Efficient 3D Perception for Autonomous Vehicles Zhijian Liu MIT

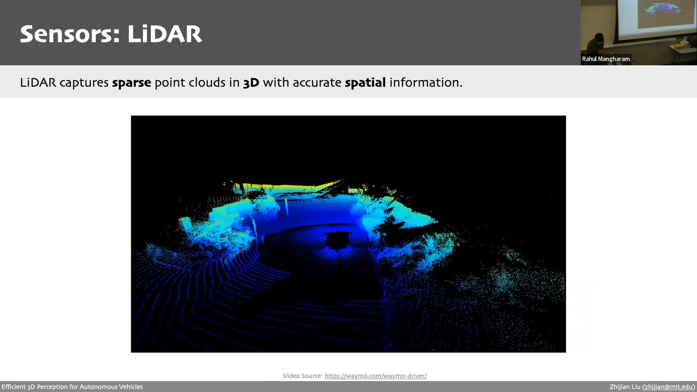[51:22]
So for the detection, we just generate the 3D boxes.
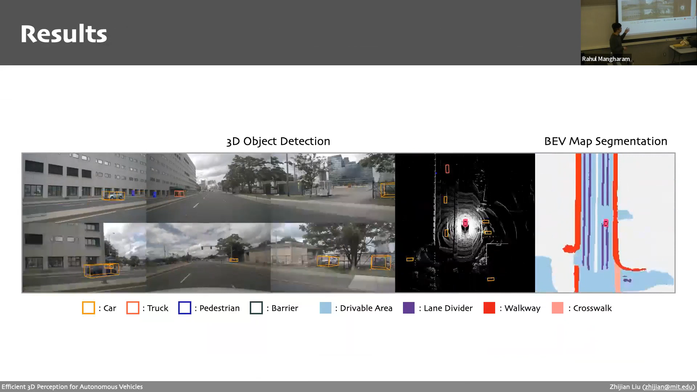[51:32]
So for each box, you have the 3D positions, X, Y, Z, they have W, H, L for the 3D sizes, they have the orientation, the heading of orientation, and also you have to be lastly predicted.
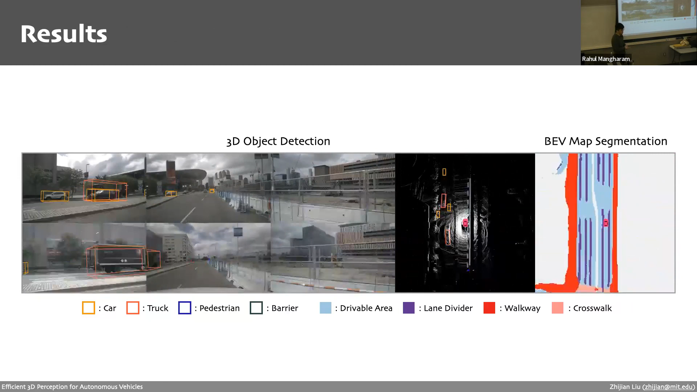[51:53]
For the bigger maps, it's basically generating a multi-class prediction for each of the pixels here. For example, for each of the pixels here, we'll generate a probability vector over, let's say, 10 different classes and one for each semantic class.
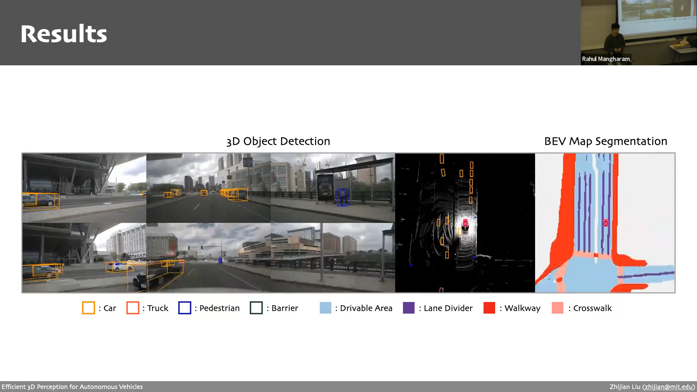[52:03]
So how do you know the velocity of the objects?
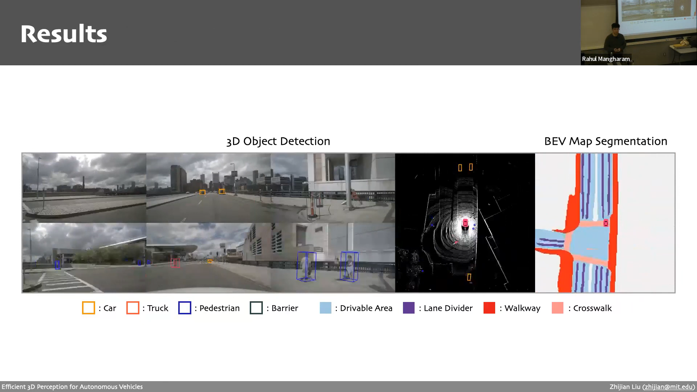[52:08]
Are you combining multiple frames together from the sensors or is that fusion happening and it's separate?
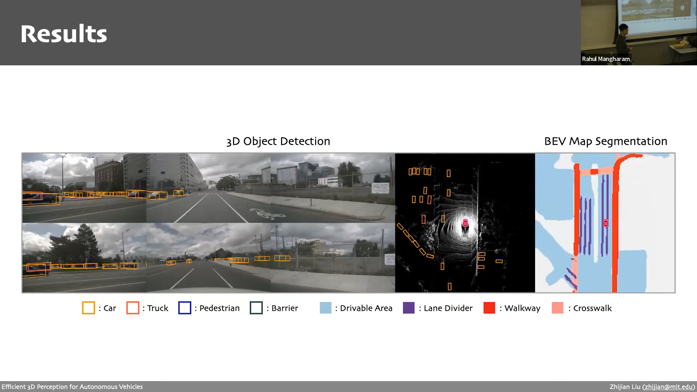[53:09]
That was the reason why you have this carved image with the red dots. There are multiple red dots for each beam.
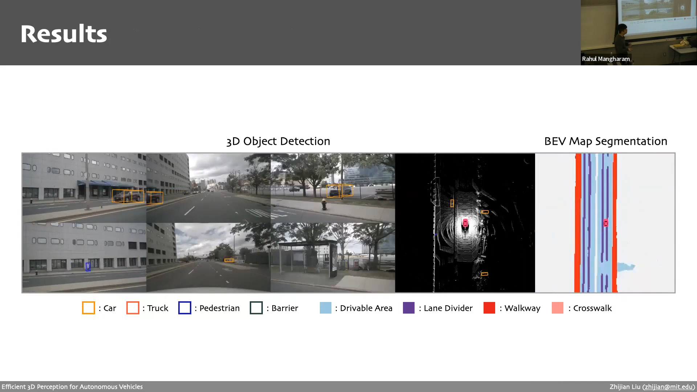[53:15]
Yeah, that's right. You can also see here, there's a trace here like behind it.
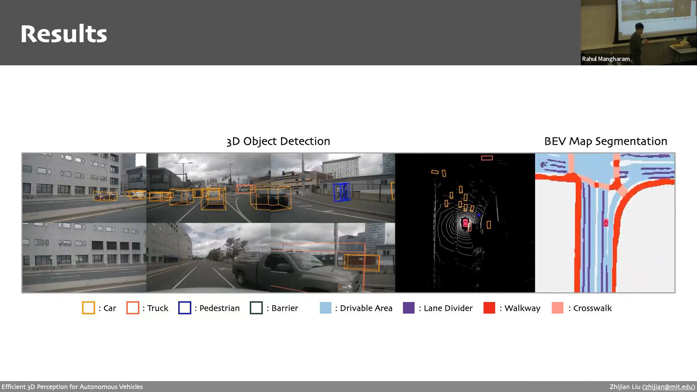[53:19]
When it's not moving, you cannot see it. But as long as it's moving. Yeah, I see. Yeah, because there's a trace here.
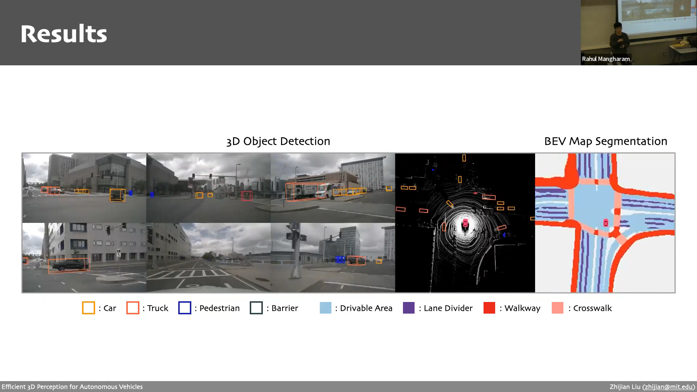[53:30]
That's because we are aggregating the data point cloud for modeling to get it. But if it's not moving, then you're actually stacking the same point cloud over and over.